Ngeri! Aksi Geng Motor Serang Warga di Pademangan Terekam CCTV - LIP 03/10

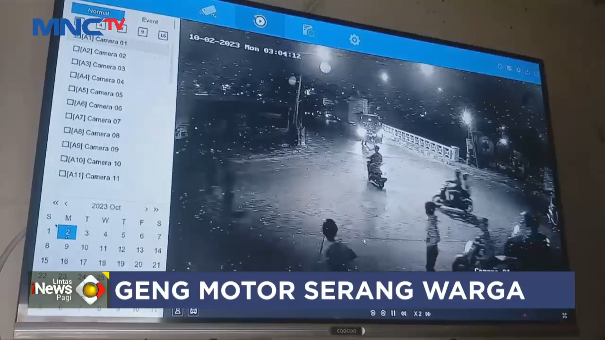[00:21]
Dari rekaman kamera CCTV, terlihat puluhan anggota geng motor sambil membawa senjata tajam meneror warga di jalan Lodan, Pademangan, Jakarta Utara. Puluhan pemuda ini menyerang sejumlah warga yang sedang melakukan penjagaan di wilayah tempat tinggal mereka.
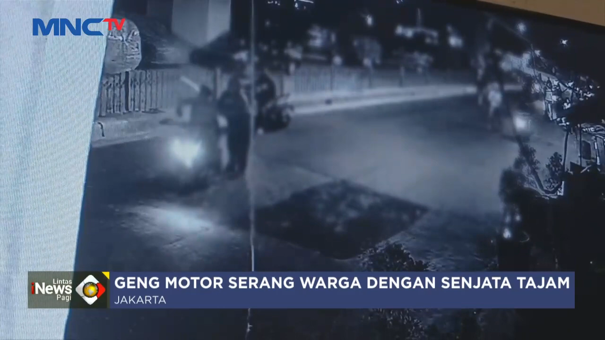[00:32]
Berombolan geng motor ini langsung melakukan penyerangan dengan membabi buta terhadap warga dengan senjata tajam. Warga Lodan yang diserang berusaha membela diri.